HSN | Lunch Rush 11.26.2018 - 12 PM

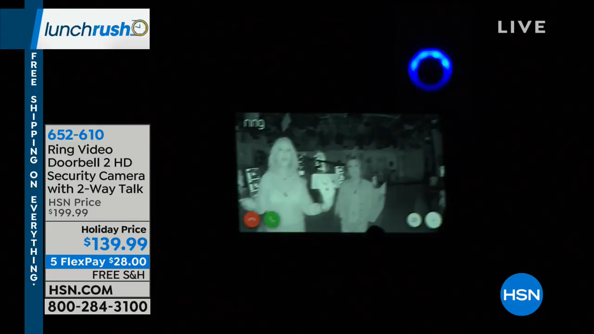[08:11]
and clear that is so i'm going to go ahead and zoom back into michelle's beautiful face here look at this you can really see details you can see everything that's going on you can tell there are two of us this is 140 degrees wide so you're going to be able to see everything that's